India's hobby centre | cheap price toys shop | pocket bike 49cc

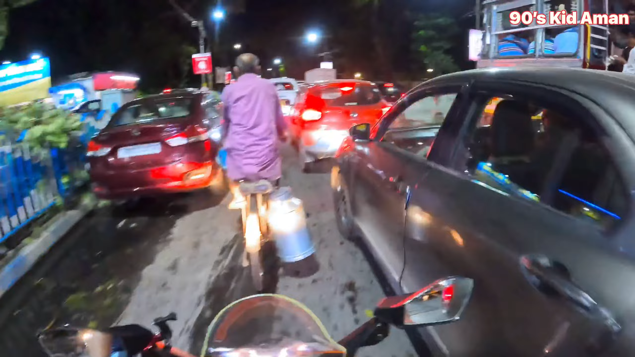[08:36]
अच्छा वो लाइन भी जाम ही है। आज का व्लॉग कैसा रहा गाइस बताना,